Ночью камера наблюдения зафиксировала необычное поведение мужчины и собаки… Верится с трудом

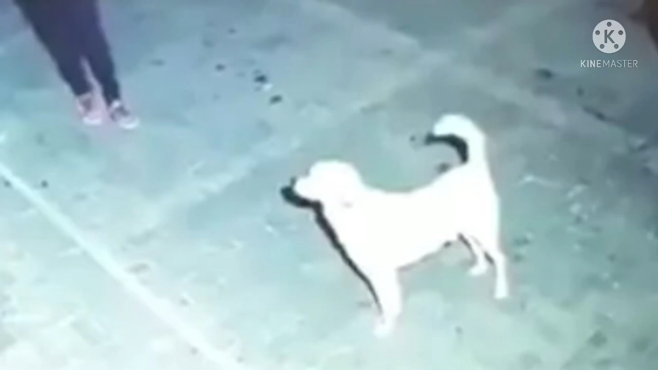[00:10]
Уличное наблюдение в Турции зафиксировало необычное поведение человека и бездомной собаки. Видео попало в интернет, и с момента его публикации его просмотрели более миллиона пользователей. Необычное поведение мужчины и бездомной собаки. Видео было записано камерой уличного видеонаблюдения в ночное время.